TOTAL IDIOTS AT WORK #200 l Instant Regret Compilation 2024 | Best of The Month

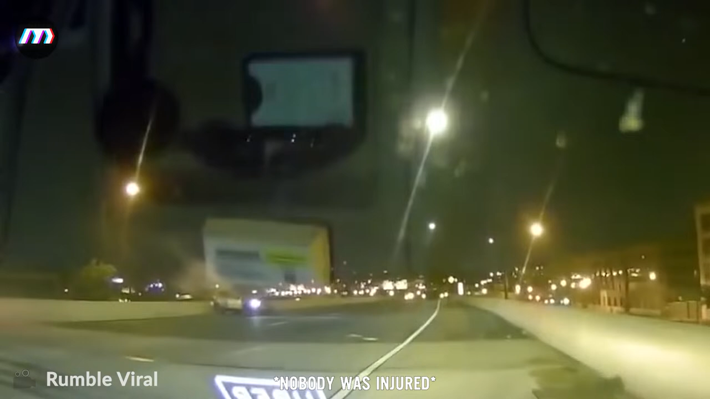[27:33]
but Uber driver of this car went a little overboard, and that's the result.